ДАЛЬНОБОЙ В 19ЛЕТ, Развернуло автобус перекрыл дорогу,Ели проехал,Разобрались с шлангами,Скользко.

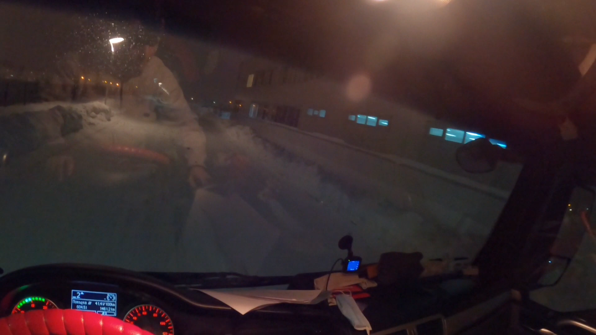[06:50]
головку то что брал я у водителей который уехал не успел его дать он тут регулярно грузится как нибудь заберет из набора с ними созвонился взял номер в окошке оформления
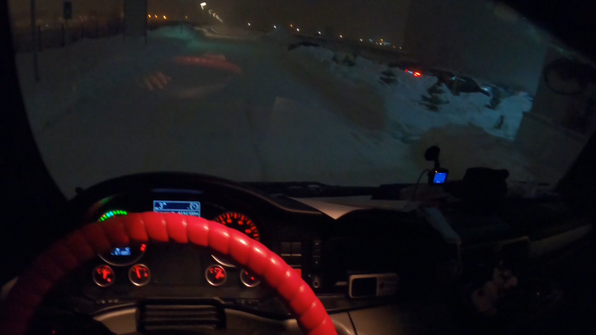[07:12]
документов там у них все номера водителя есть знал я его номер автомобиля в общем такие дела все мы в курсе что она будет его ждать на кпп так что поехали на кпп завешиваться на весах и путь искать место пристанище где будем ночевать то друзья на улице беспорядок метет гололед лютый я не разгоняюсь в подъемчик потому что резкий спуск и круг там мы хрен остановимся у меня 26 с половиной тонн
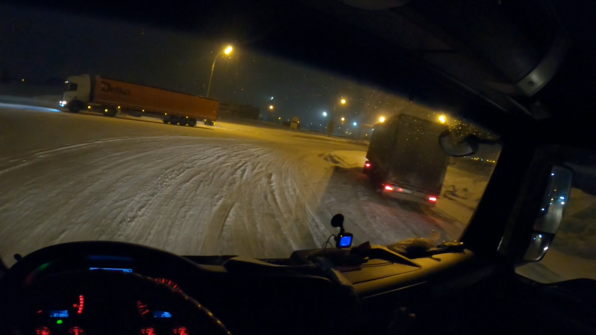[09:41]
нам сейчас мимо закладываем ведь они ждут весов бедолага подняться не может наделга вот попал блин не вовремя с этими весами ой блин ой блин его сейчас кинет чем ему поможешь там на железе сыпь не сыпь
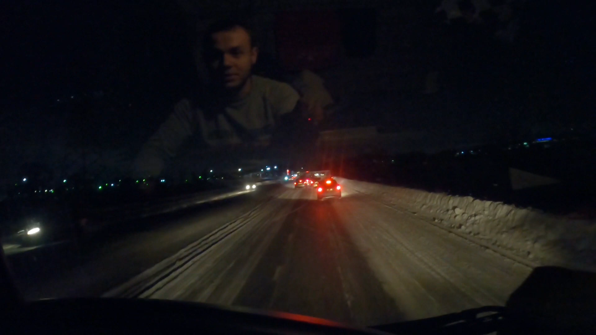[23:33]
Такие вот дела, друзья. Смотрите-ка внимательно. Сейчас, что тут будет? А здесь будет развернутый, как скажем, развернутый автобус.
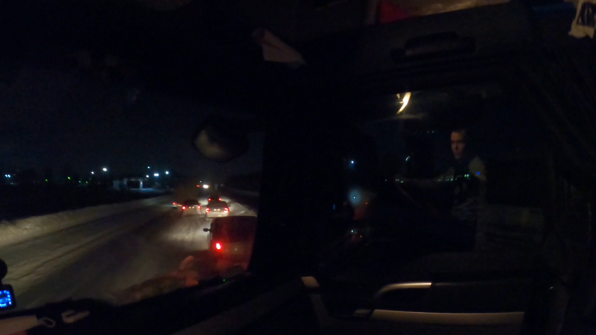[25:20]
красавчик друзья вот такие вот ситуации представляете автобус перевернула хорошо что еще было место как-то проехать накатали легковые вот приколисты да так
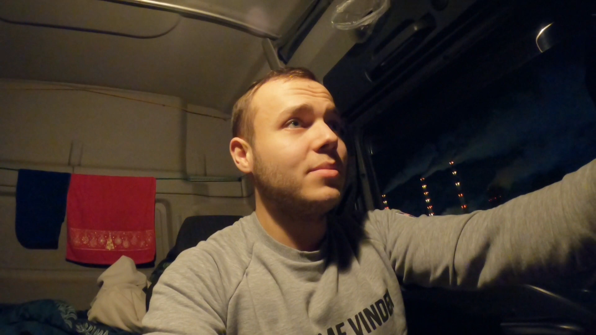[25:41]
что будьте внимательны вытянуть чеку не загадывайте никогда хорошо проезд но мне сейчас дали работу по заводу так бы я бы не успел а если проезда не был куда бы я пьячился назад сзади уже пробка так что едем потихонечку
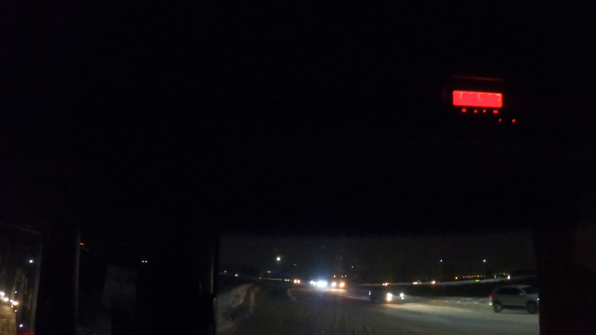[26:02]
люди тоже в шоке кто сюда едет не пойму чё происходит да поморгаем пропустите меня кто-нибудь спасибо